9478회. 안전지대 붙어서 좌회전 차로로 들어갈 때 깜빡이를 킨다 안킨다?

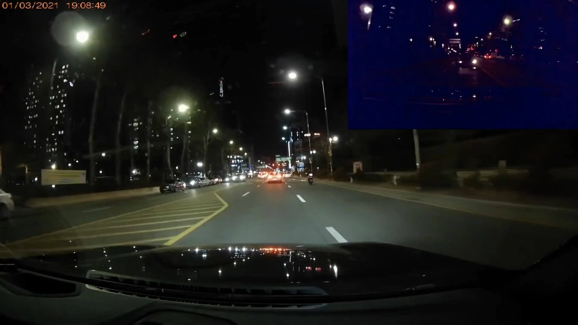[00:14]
들어가려고 하는 뒤에 차 보세요. 뒤에 차가 안전지대에 물고 들어와서 꽝~! 이런 사고가 종종 일어나요.
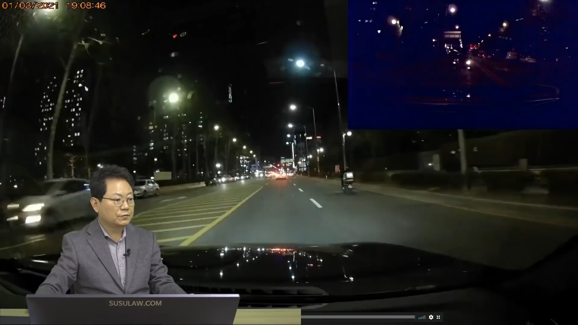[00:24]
여기서 내가 여기 들어갈 거예요. 여기 들어갈 때, 여러분들. 여기 들어갈 때 왼쪽 깜빡이 켜십니까? 안 켜십니까? 켜시는 분도 계시고 여기로 안전지대가 있잖아요. 여기 안 켜도 되는 거 아닌가? 그런데 뒤에서 오는 차는 블박차가 직진이라고 생각하고 내가 이쪽으로 먼저 들어가야지 하면서 뒤에서. 이 뒷차 보세요. 뒷차가 안전지대에 물고 들어옵니다. 뒷차 안전지대에 물죠? 안전지대에 물죠? 여기까지 왔는데 내가 들어가다가 블박차가 왼쪽 깜빡이 안 켰어요. 이랬을 때 100 대 0입니까? 아니면 블박차에게도 잘못이 있을까요?